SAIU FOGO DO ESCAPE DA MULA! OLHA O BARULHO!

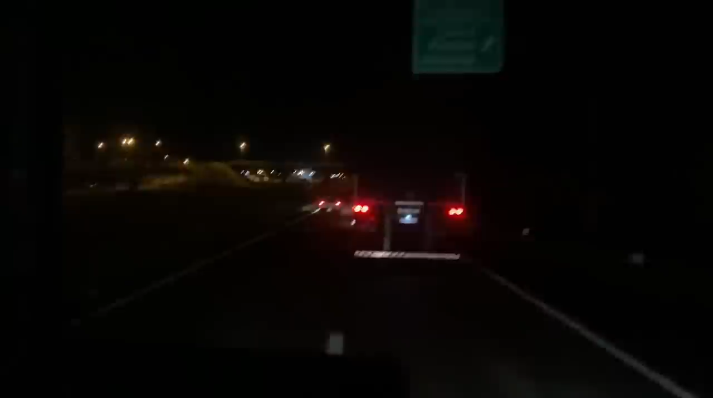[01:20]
Você tá doido. Ai, ai, ai, bora rochar em busca do Santo André. Ó, o Gui, todo malandrão, todo sapadão. Em busca do RJ. É o carro do RJ, né, da Becos.